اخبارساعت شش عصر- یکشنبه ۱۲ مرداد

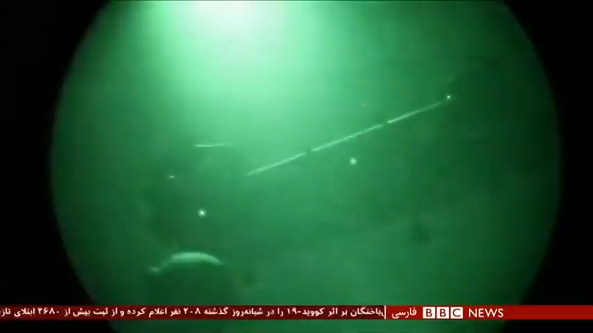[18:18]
هدف قرار میدهند حمله های شبانه جنجال برنگیز با هدف کشتن و یا دستگیری جنگجویان دشمند
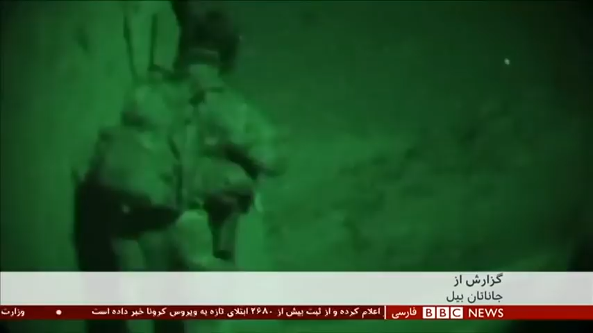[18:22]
این تصاویر عملیات کمانده های افغان را با حمایت امریکا نشان میدهد اما نیروهای ویژه
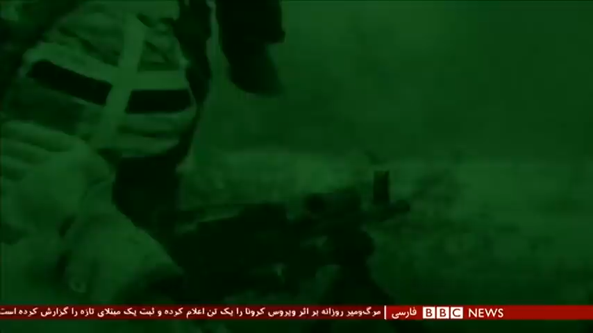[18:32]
بریتانیا در هلمند هم از تاکتیک مشابهی استفاده کردند پار سال در برنامه پانورامای بی بی سی اتحام های مبنی بر کشتار غیر نظامیان غیر